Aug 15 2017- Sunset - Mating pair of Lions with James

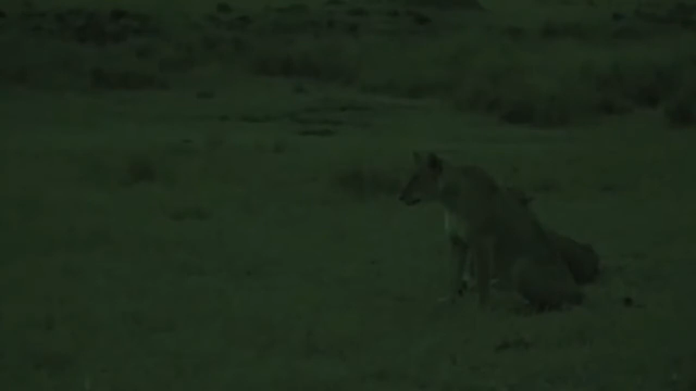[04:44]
So things are going to go from vibrant technicolor to black and white. Not sure why she's licking her lips quite so enthusiastically. She looks like she might be sick actually. Well that'll make her definitely peckish after that.
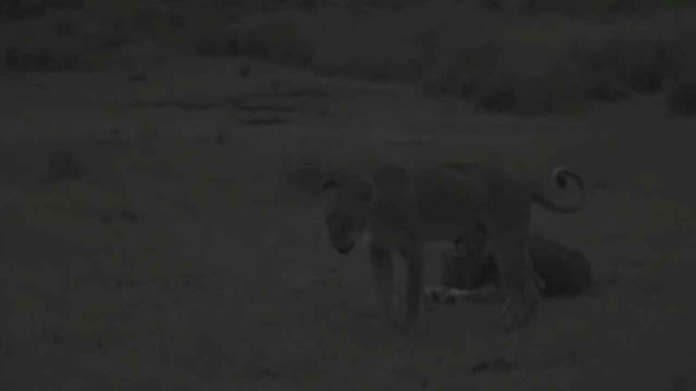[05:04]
Now that is the thinnest belly I have seen on a lion during this migration season. And I think this lion is about to have a vom. That's disgusting. Oh goodness. Here it comes. He's not put off in the slightest. I certainly am. Now what's going to happen here?
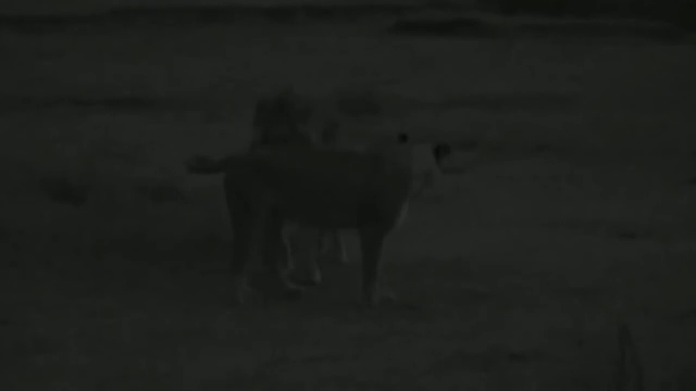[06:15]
I must tell you the smell around here is not that of a kind of them there's no romantic smell around here it smells like rotting meat and lion dung which is quite the worst smell in the world
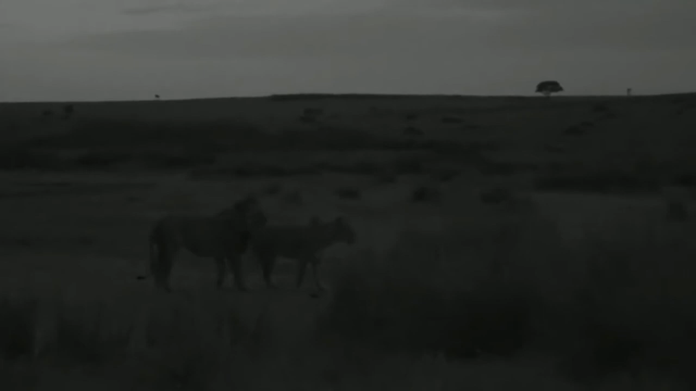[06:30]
yeah I think she's hungry now I'm sure this mating malarkey is holding her fascination